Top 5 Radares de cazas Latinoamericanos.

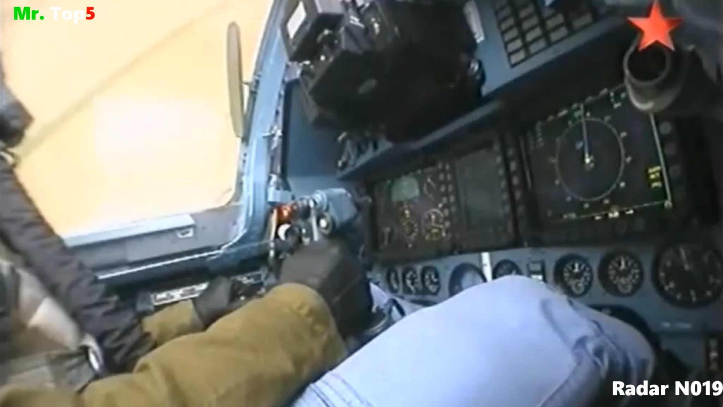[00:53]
El radar N019 es un radar de pulsos Doppler que opera en banda X.
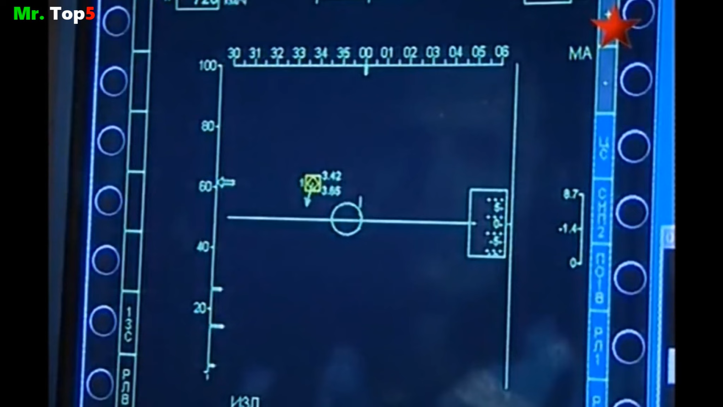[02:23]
Tiene un rango de detección contra aviones de combate de 90 a 110 kilómetros,